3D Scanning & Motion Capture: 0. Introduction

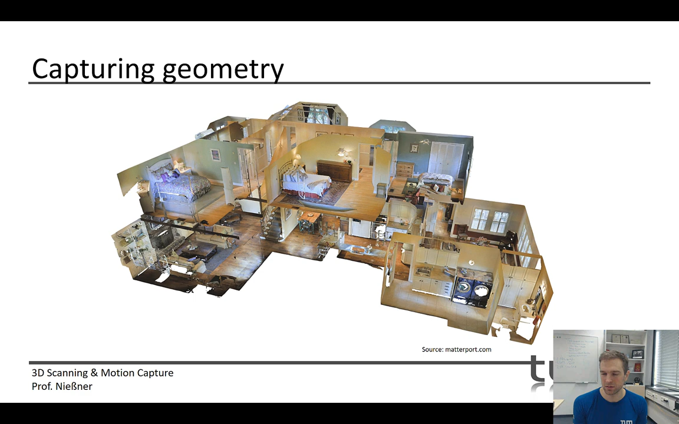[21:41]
And I think, yeah, that's kind of interesting because they basically can relatively easily get multi-story building reconstructions here with the textures. And for the application of looking into, like, real estate, that's kind of a very interesting application. There's also a bunch of geek applications here. This is also reconstructed with a Matterport scan.
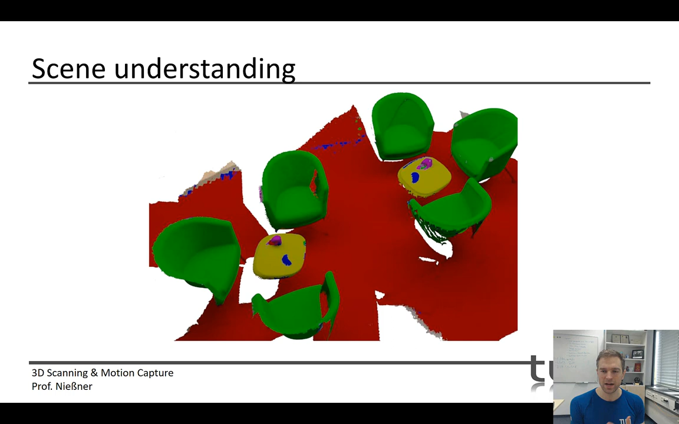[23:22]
So, for instance, from these Matterport 3D scans that you've just seen, we've done a lot of research on top of it to figure out automatically the semantics of the respective environments. Okay, we've talked a bit about personal avatars.
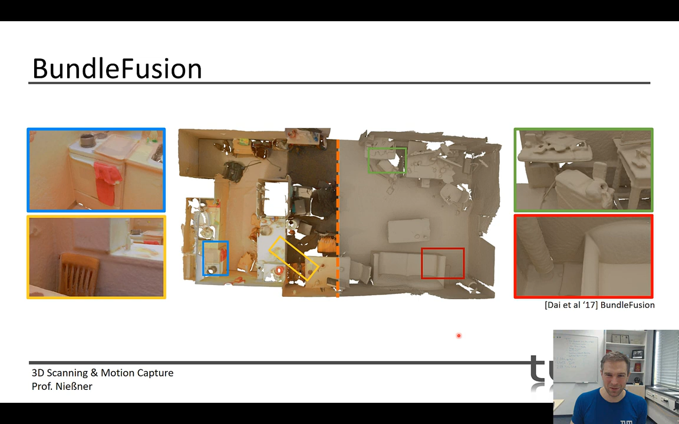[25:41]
This is Spondyl Fusion. It's kind of a state-of-the-art reconstruction paper. Funny enough, this is a paper that doesn't even use deep learning. And I'm saying this because a lot of the methods we're going to see will also be using deep learning. But this is kind of the fidelity of geometry you can get.
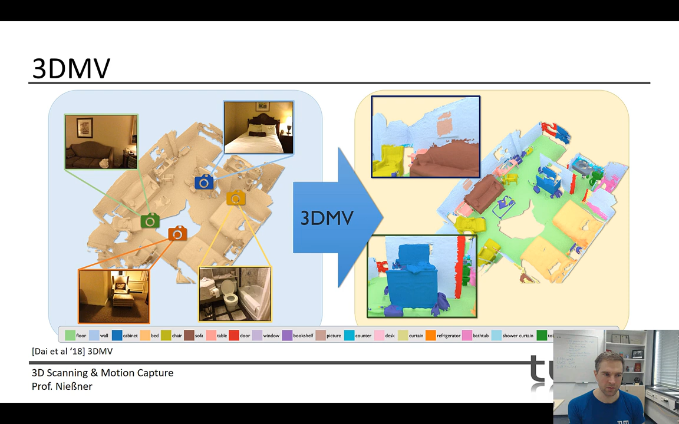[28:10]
There's a lot of neural network stuff going on. We've also worked a lot about scene completion and shape completion.
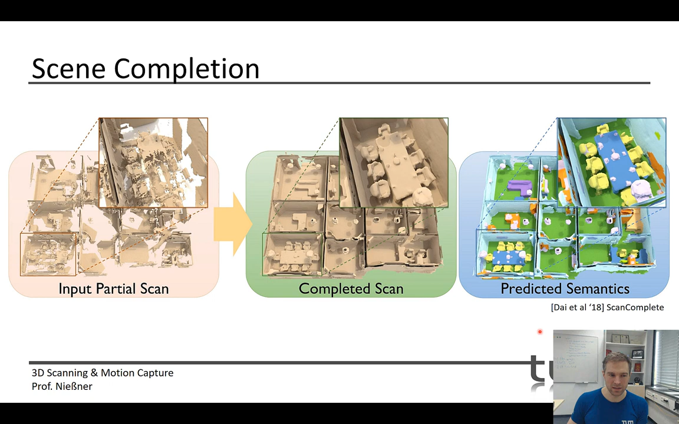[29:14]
You have a partial input scan here. You can complete the scan. You can also figure out, you can predict the semantics and so on at the same time. Here's another example.
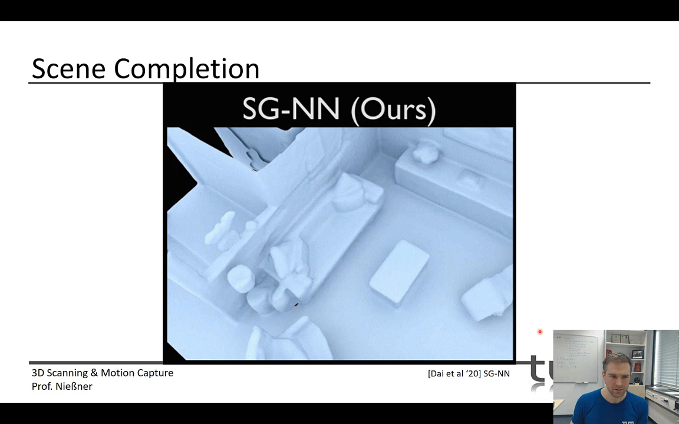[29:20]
This is input scan, target scan, right? And you can see here actually the final scan gets you almost to like hand model geometry
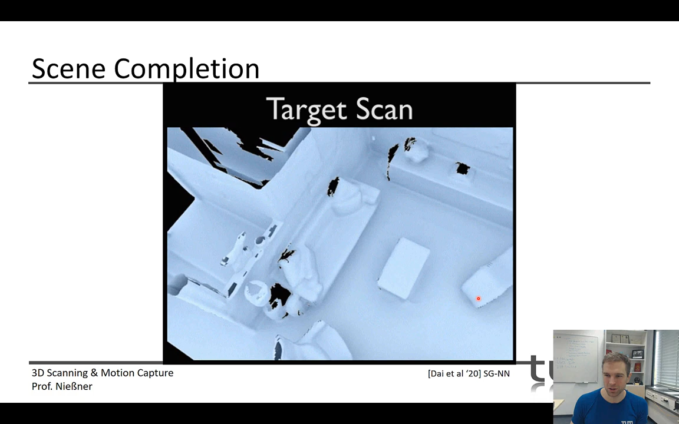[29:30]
that then can be used in some content creation scenarios.
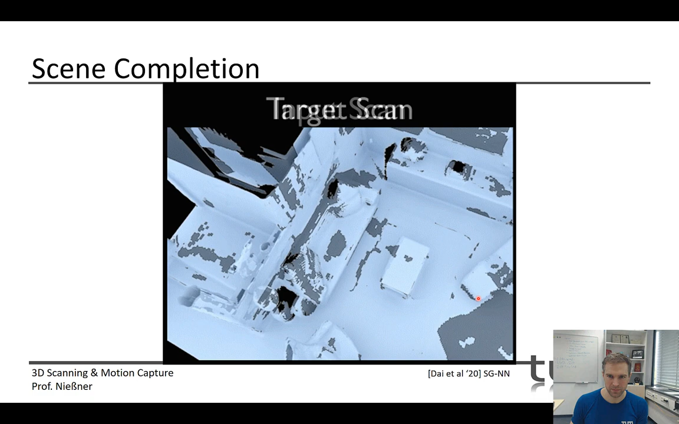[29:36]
Okay. I've done a bunch of instance completion here. I guess I don't want to go into too much detail here, but here the idea is kind of, oh, can you combine the ideas of knowledge of semantics with the respective geometry?
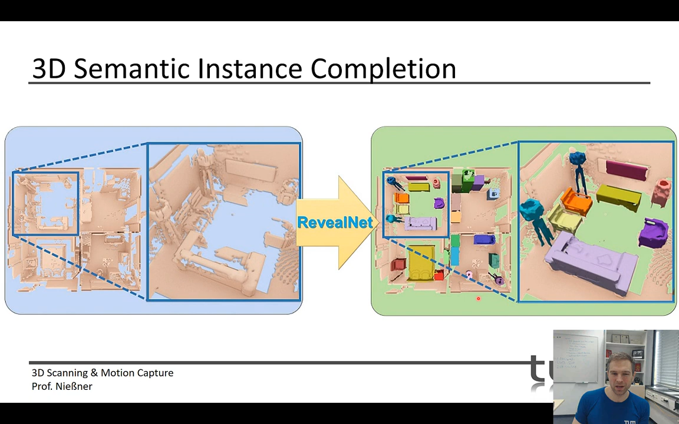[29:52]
So the idea was, oh, can we actually use the semantics to get better reconstructions and so on? You can do part-based scene understanding. Here it's not only about, well,
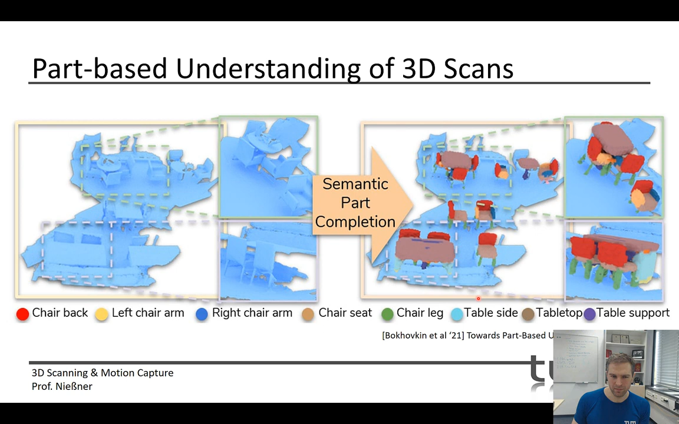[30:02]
figuring out what's in a scene, but here it's about, you know, what are the respective parts? And this is like final fidelity scene understanding. One thing that is kind of interesting is in the scanning, it's not only about the geometry, of course.